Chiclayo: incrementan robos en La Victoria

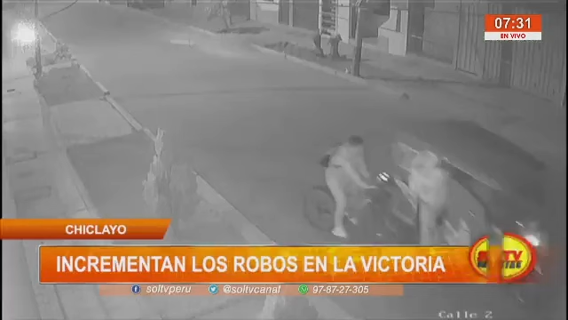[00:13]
Dos delincuentes provistos de armas de fuego asaltaron a un joven que iba a bordo de su bicicleta en la calle Orfebres, en el distrito de La Victoria.